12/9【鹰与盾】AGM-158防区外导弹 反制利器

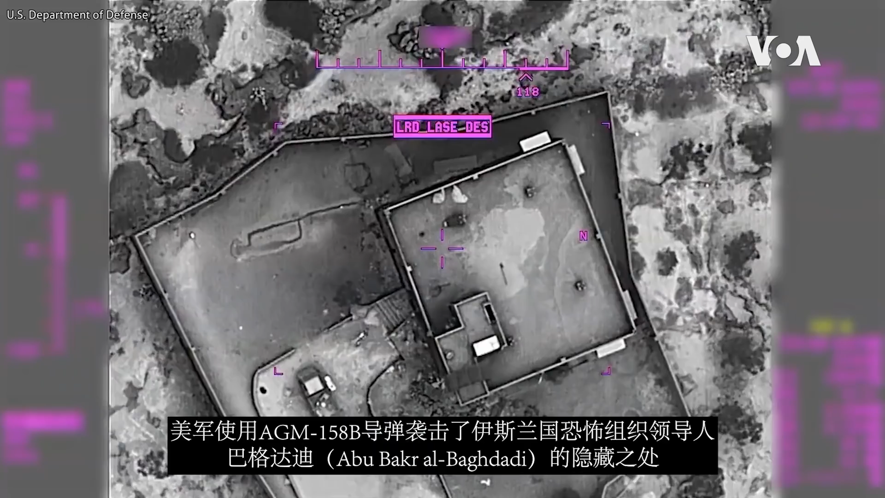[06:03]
2019年10月27号美军使用AGM-158B导弹袭击了伊斯兰国恐怖组织领导人巴格达迪的隐
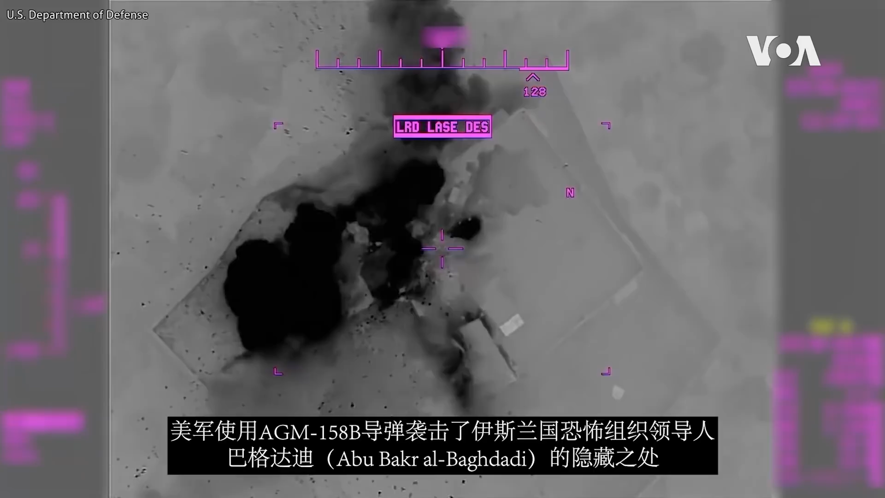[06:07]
藏之处完全移平了其所在的大院